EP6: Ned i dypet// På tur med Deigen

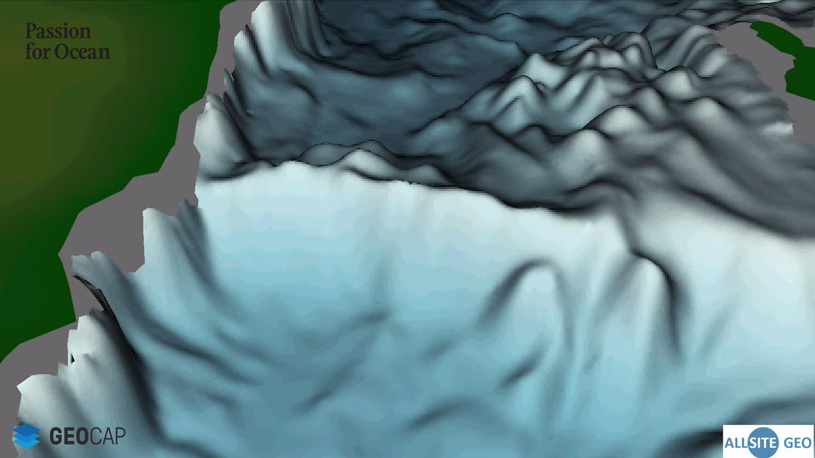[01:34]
40 meters dyp, finner vi Tautrærevet. Som er et av verdens grunneste kaltvannskoralrev. Og det skal vi jo ned og se på.